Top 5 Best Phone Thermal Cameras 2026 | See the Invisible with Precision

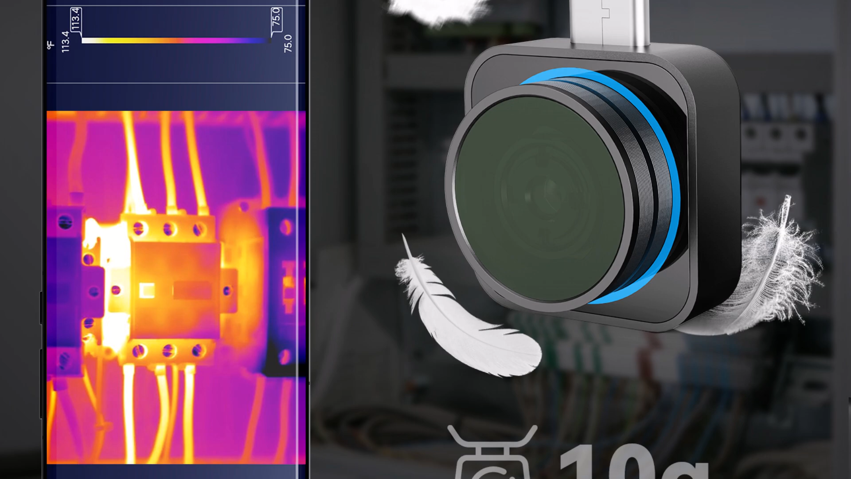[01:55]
On screen: scale top 113.4°F, scale bottom 75.0°F
Whether you're a technician, engineer, or DIY enthusiast,
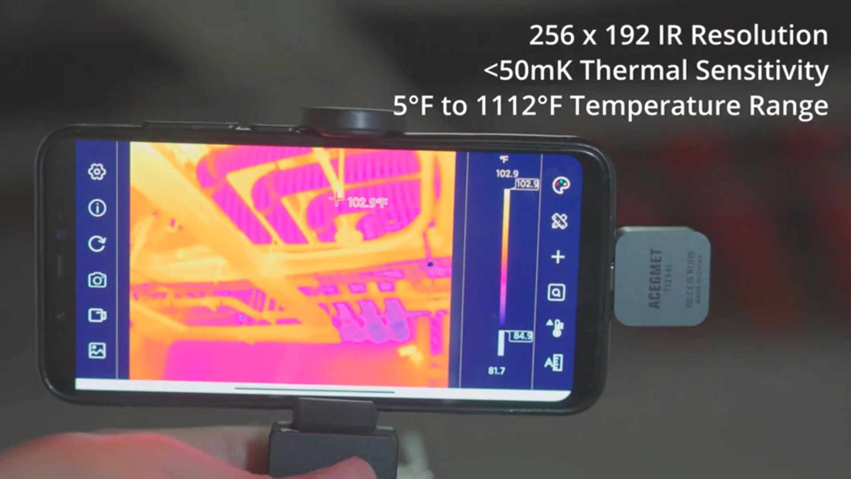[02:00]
On screen: scale top 102.9°F, scale bottom 81.7°F
this thermal module provides real-time heat detection,
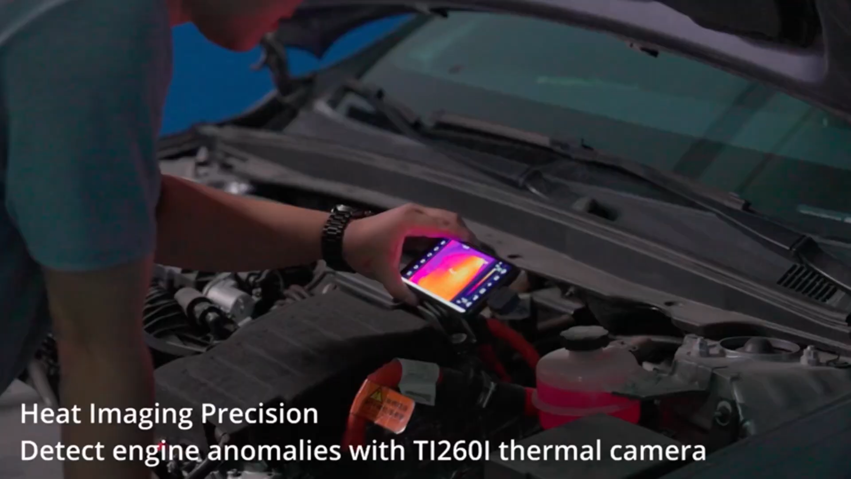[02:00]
allowing you to identify overheating components,
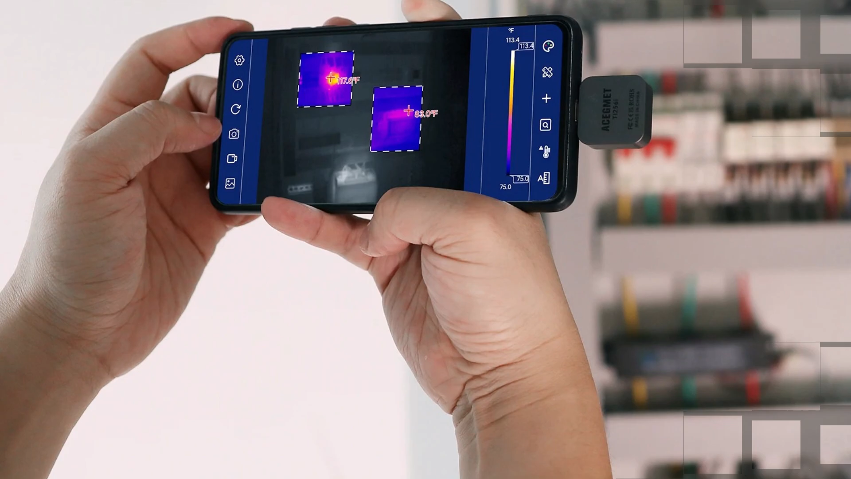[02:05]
detect energy loss, and troubleshoot issues with ease.
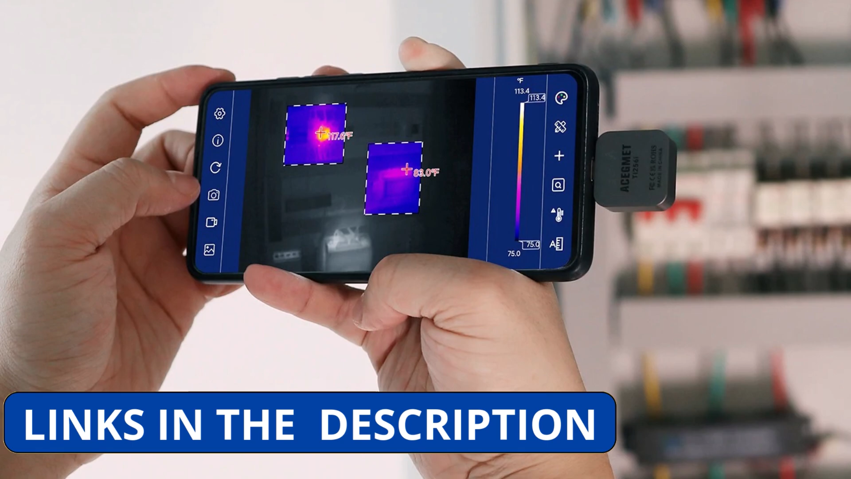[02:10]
On screen: scale top 113.4°F, scale bottom 75.0°F
This compact and lightweight module easily connects to your Android smartphone or Windows device, transforming it into a powerful thermal imaging system.
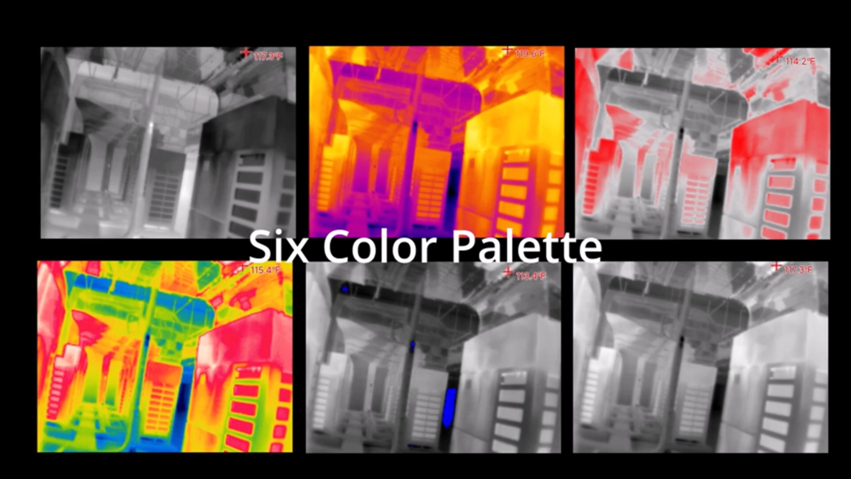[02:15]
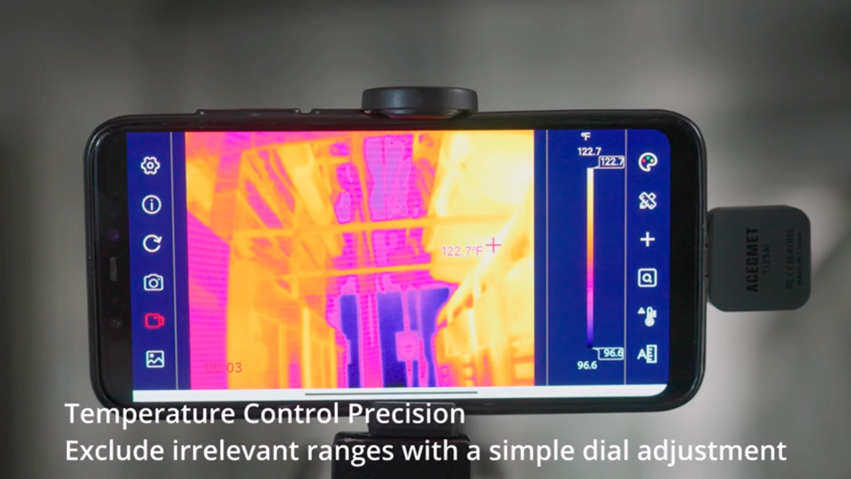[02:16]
On screen: spot 122.7°F, scale top 122.7°F, scale bottom 96.6°F
Its embedded design ensures stability and precision,
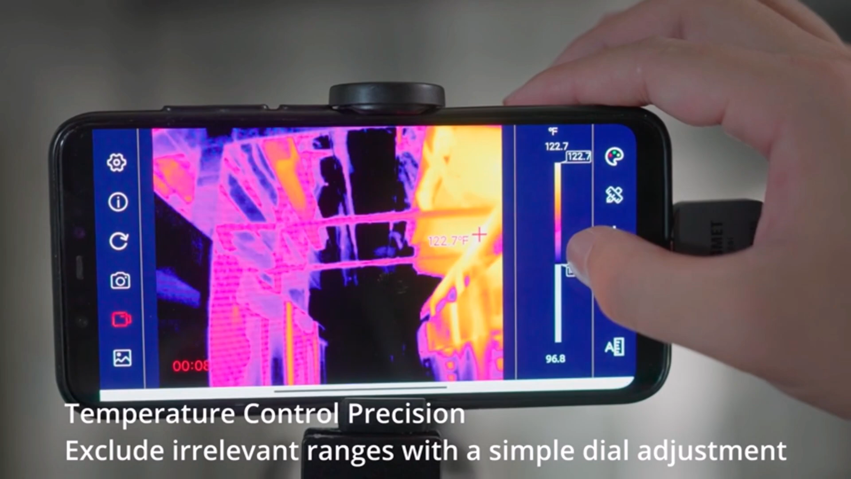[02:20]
On screen: spot 122.7°F, scale top 122.7°F, scale bottom 96.8°F
while the user-friendly interface makes operation simple, even for beginners.
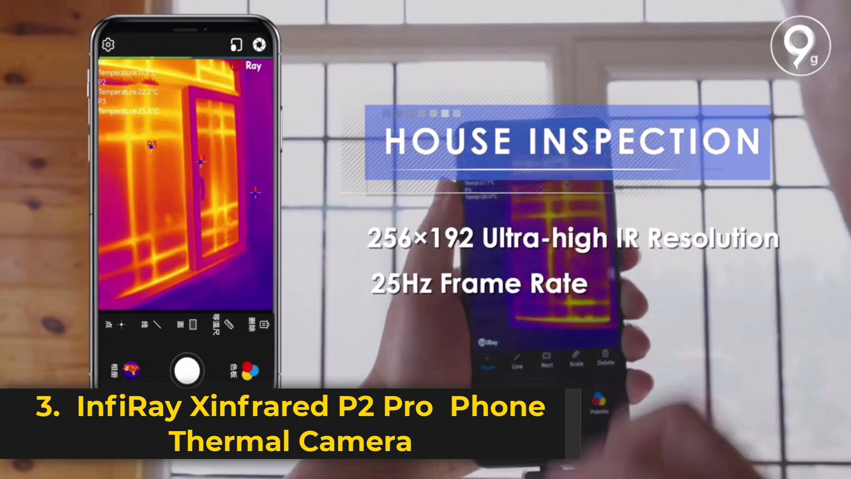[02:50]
making it an essential tool for PCB circuit testing,
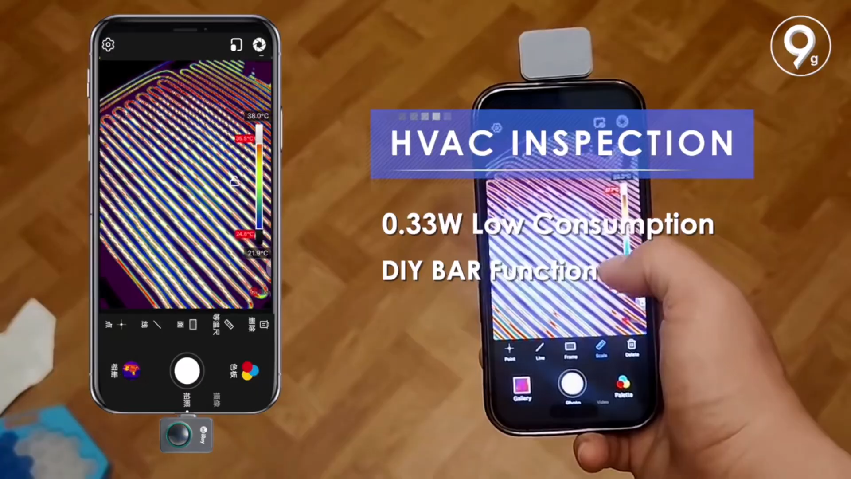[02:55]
On screen: scale top 38.0°C, scale bottom 21.9°C
industrial heating diagnostics, and infrared night vision applications.
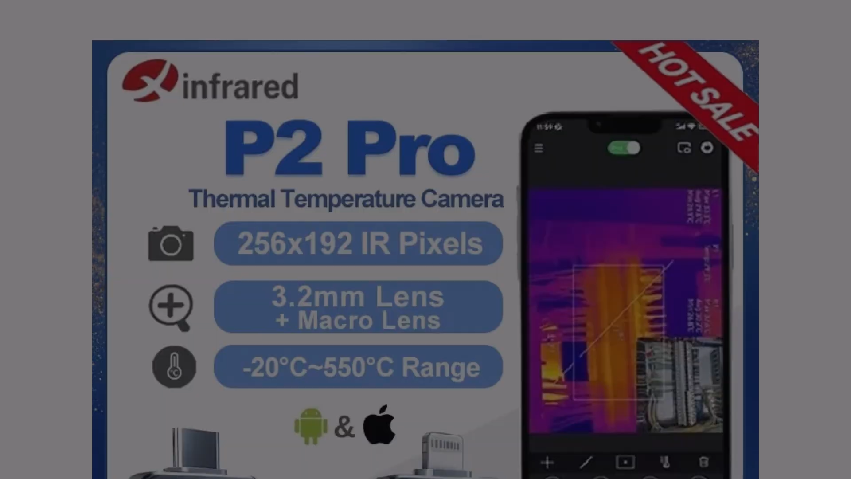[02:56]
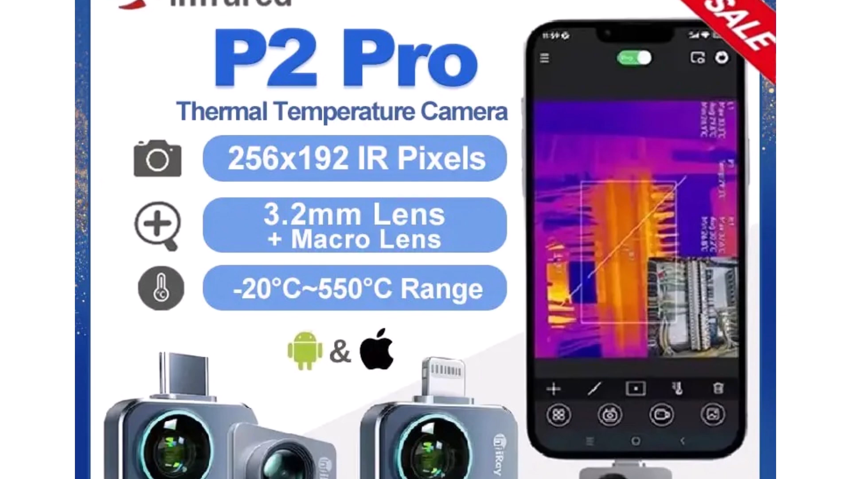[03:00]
With a 256x192 resolution and 25Hz frame rate,
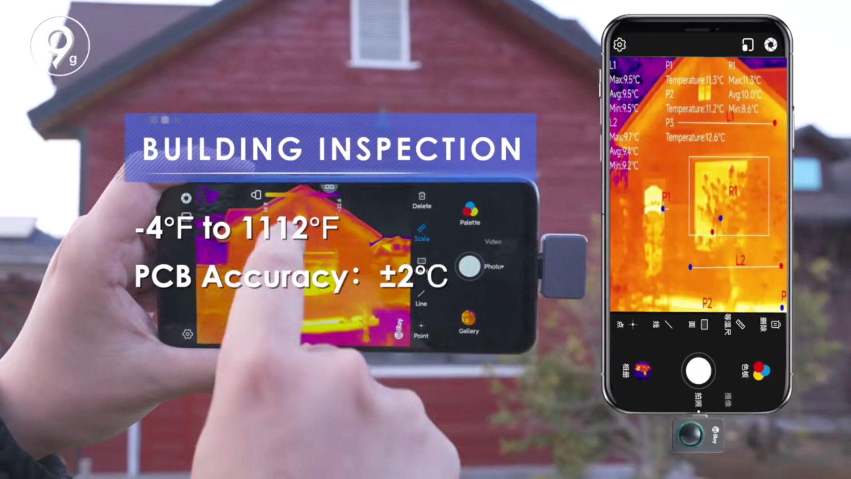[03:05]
it delivers sharp and accurate thermal imaging, ideal for spotting temperature variations with precision.
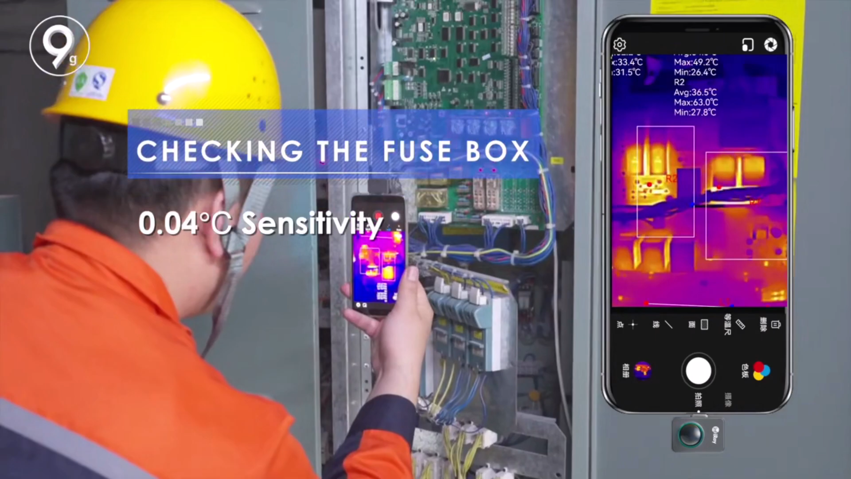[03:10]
Despite its tiny size, 27mm x 18mm x 9.8mm,
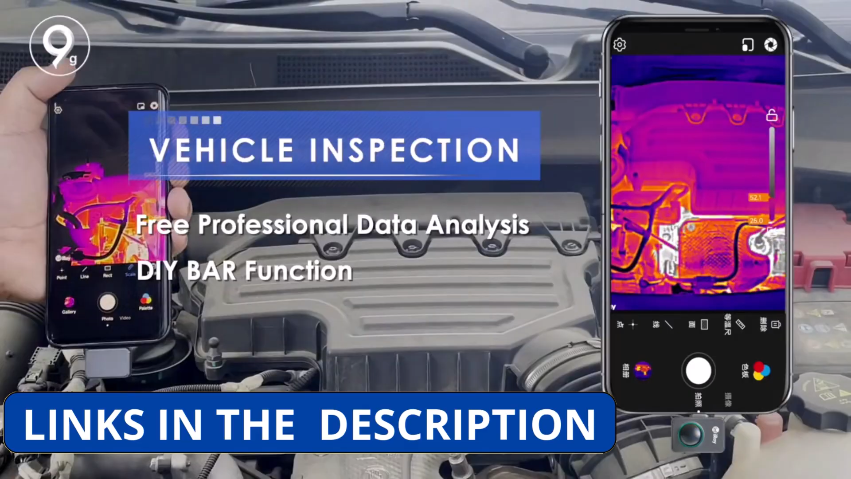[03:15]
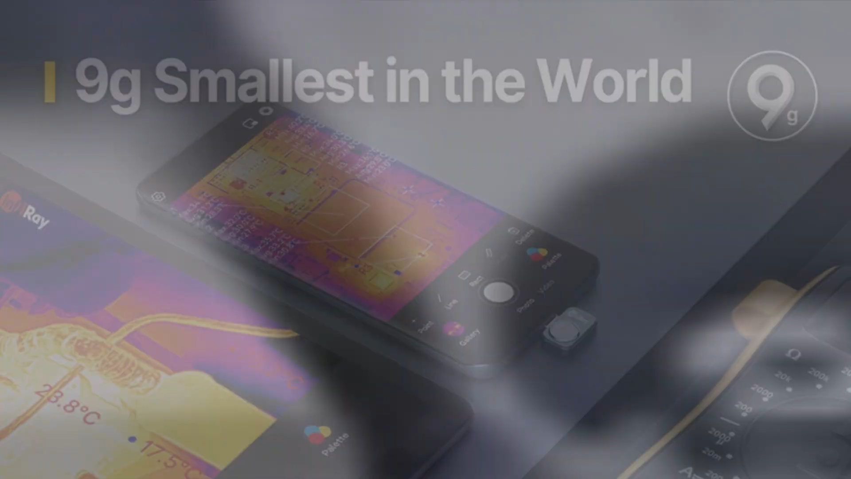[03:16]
and lightweight design, only 9G, the P2 Pro is packed with powerful features.
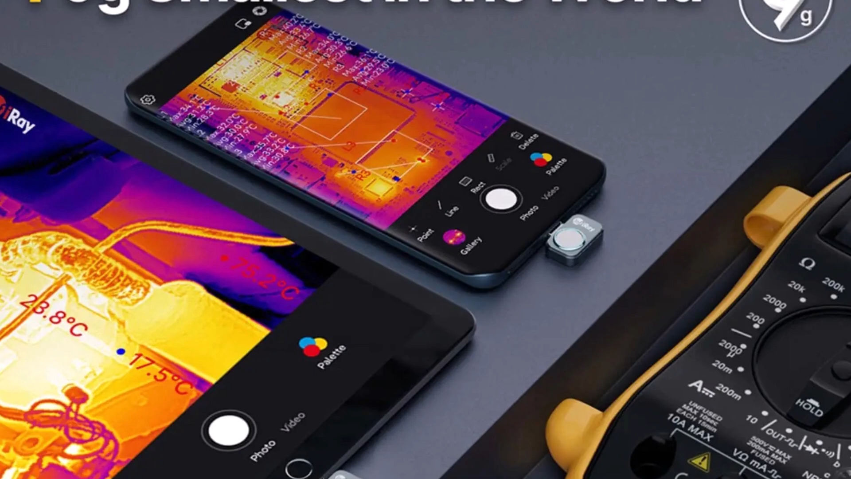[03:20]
It supports multiple temperature measurement modes, point,
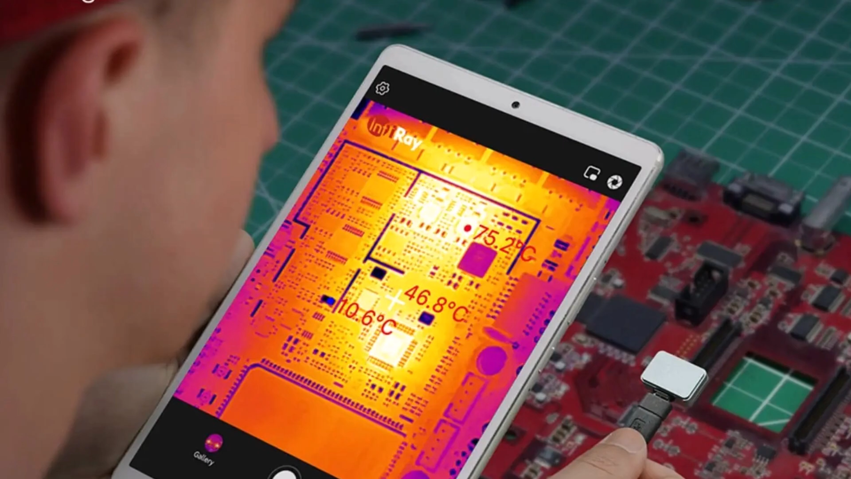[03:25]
line, and area, ensuring detailed heat analysis. The self-developed ASIC processor enhances performance while maintaining low power consumption, 350mW.
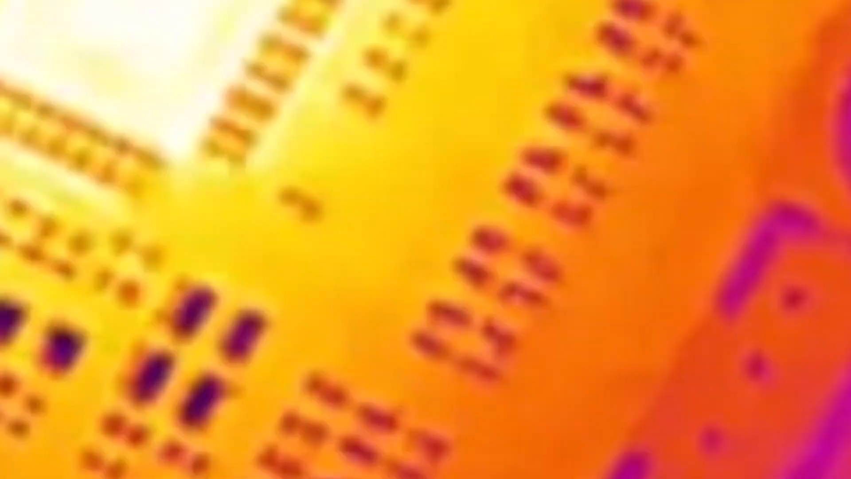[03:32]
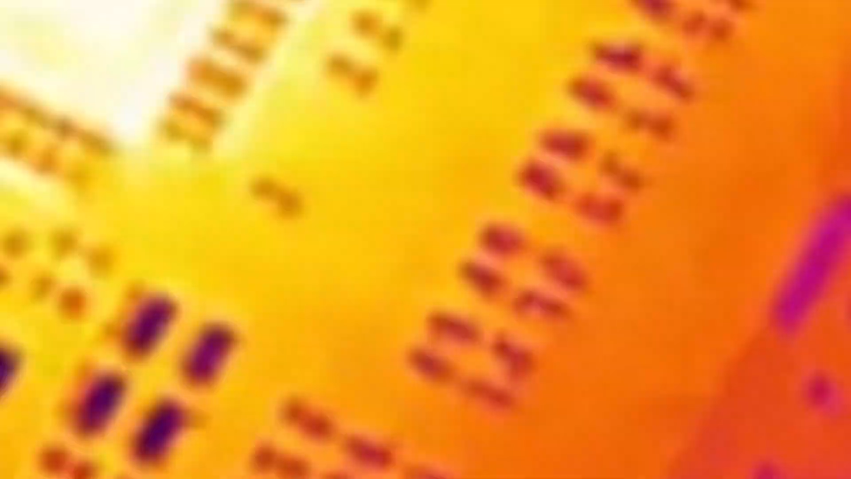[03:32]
With a USB Type-C and iOS interface,